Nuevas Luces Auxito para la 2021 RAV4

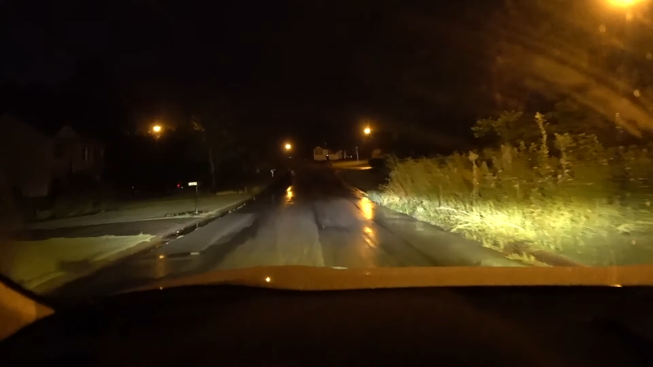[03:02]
Y ahorita que está lloviendo chiquilines Miren como se ven las luces amarillas Se ven muy muy brillantes Esta es la perfecta noche Para revisarlas Porque como pueden ver Si tuviéramos las regulares No se vería nada Y ahora con estas auxilo
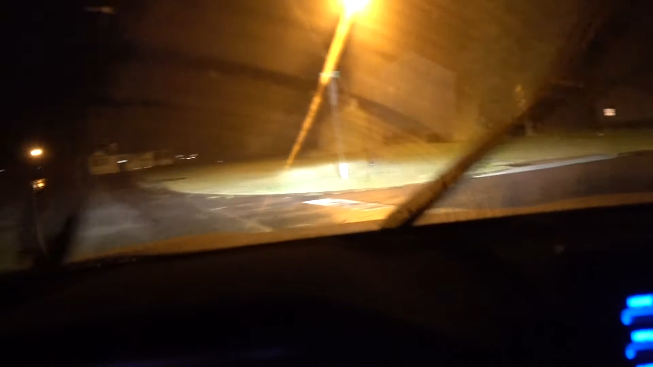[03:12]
Se ve todo Se ve la carretera Se diferencia de las de arriba
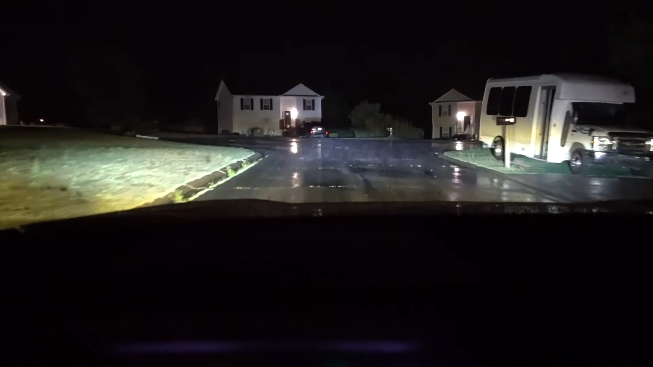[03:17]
De las luces de los faros Como pueden ver La instalación está completa Y se ven muy bien